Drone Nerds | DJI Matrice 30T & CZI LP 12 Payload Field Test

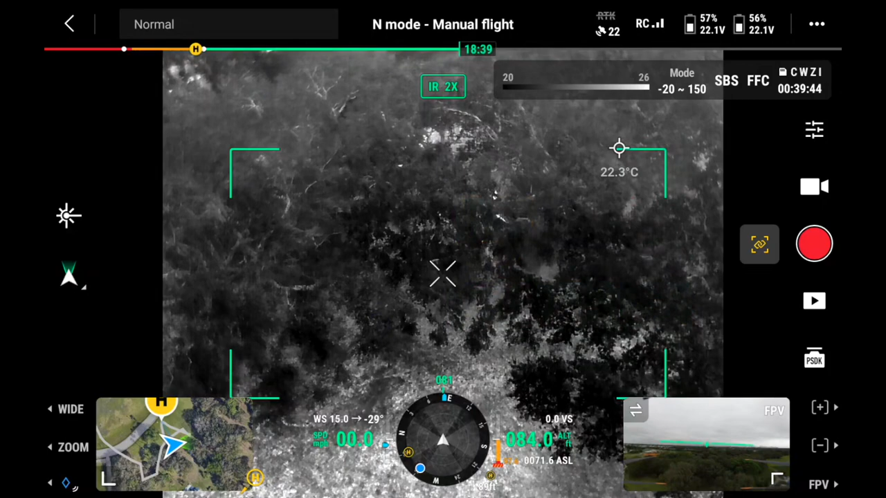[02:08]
On screen: spot 22.3°C
Let's switch the color palette to iron red. This is daytime in South Florida.
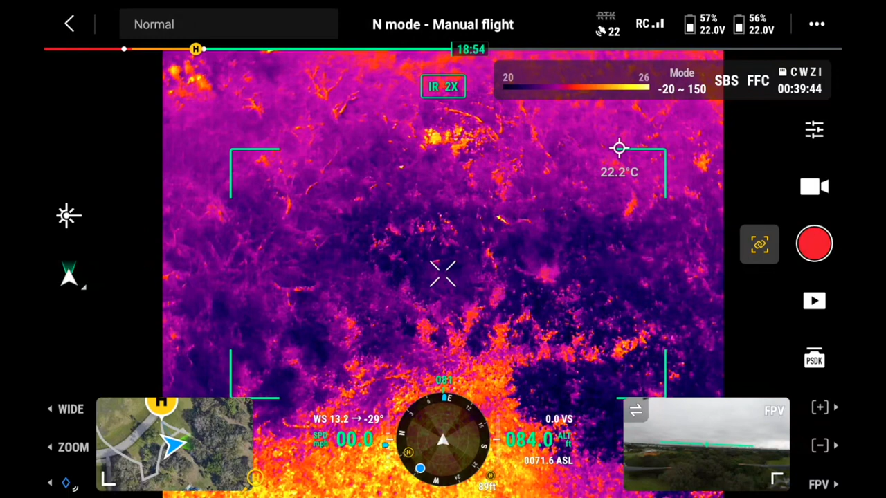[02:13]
On screen: spot 22.2°C
We have some overcast conditions with about a 15 mile an hour wind. So this is the wooded area where someone was reported missing.
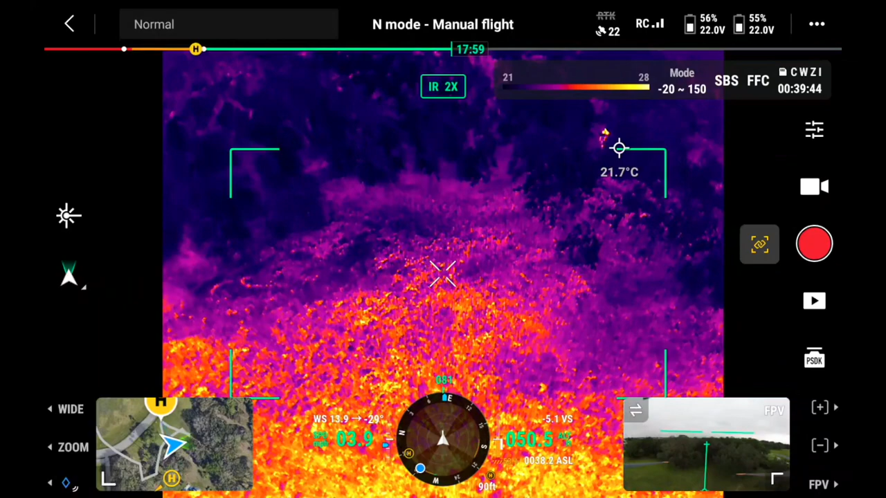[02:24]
On screen: spot 21.7°C
We're going to lower the drone and fly in here a little bit and let's pan this up and look there we go. We have him right there.
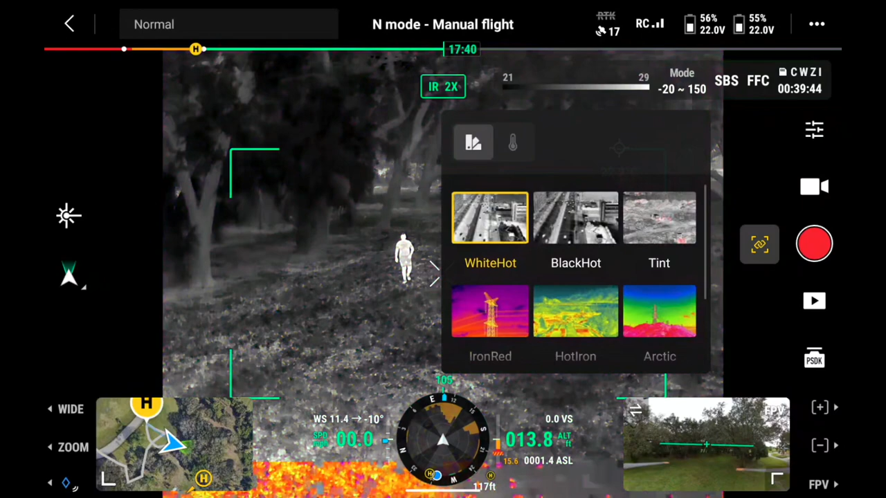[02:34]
I'm going to click on white hot which I really like for these conditions and we'll fly in here just a little bit.
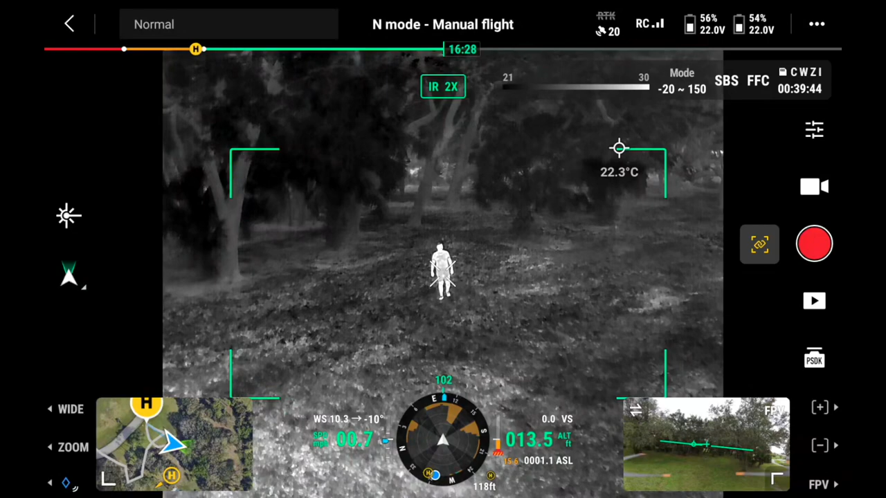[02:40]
On screen: spot 22.3°C
We've located him.
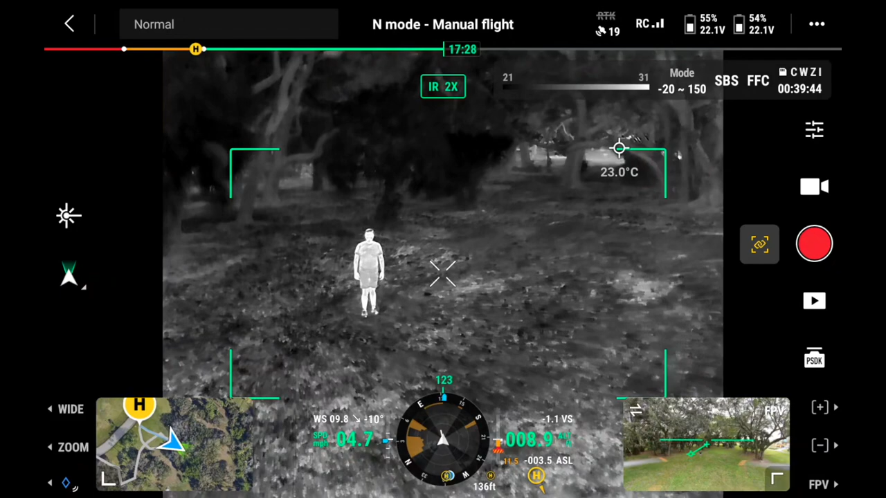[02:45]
On screen: spot 23.0°C
And then we're going to get out of here and we are going to hit.
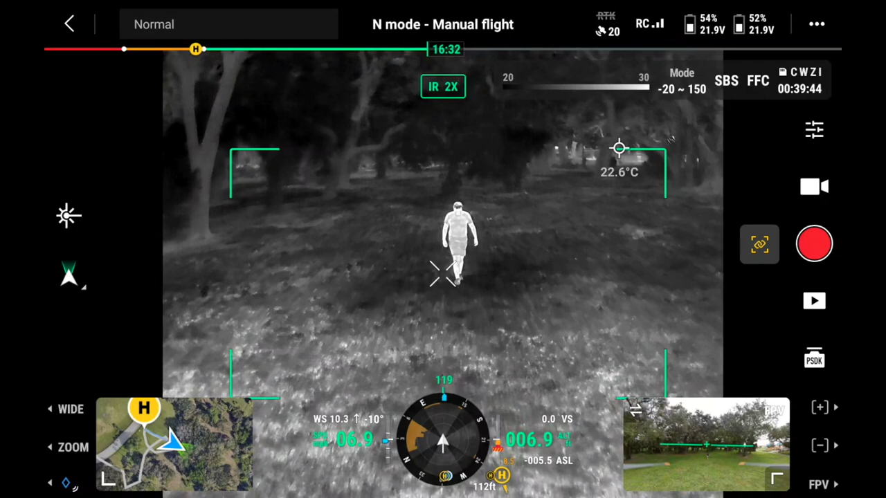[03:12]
On screen: spot 22.6°C
That's demonstrating search and rescue, finding someone with the thermal and then letting them know the help's coming. So let's see here real quick if we fly up. We are at
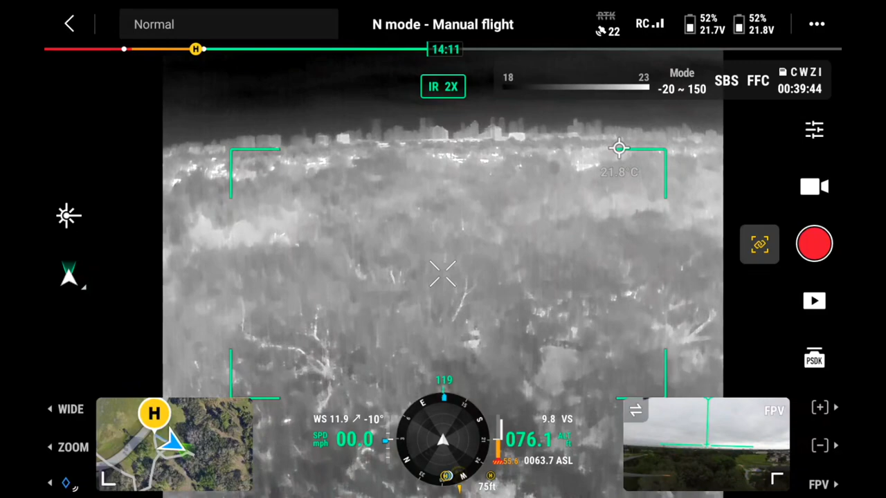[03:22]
On screen: spot 21.8°C
almost a hundred feet altitude and here he is.
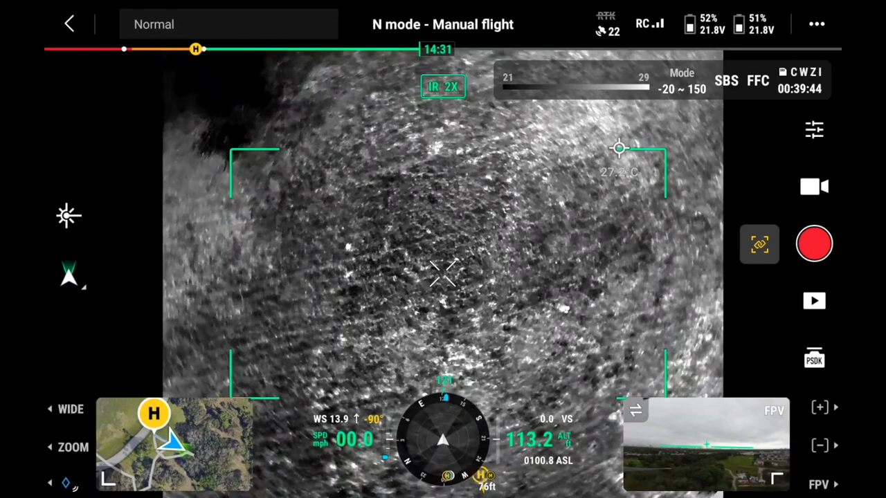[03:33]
There he is right there. We're in the iron red. Let's do black hot real quick. A little harder to see him. There we go. See him moving around right there and we're going to go back and see if we can have him here. Yeah he heard us a hundred feet high at 70% volume.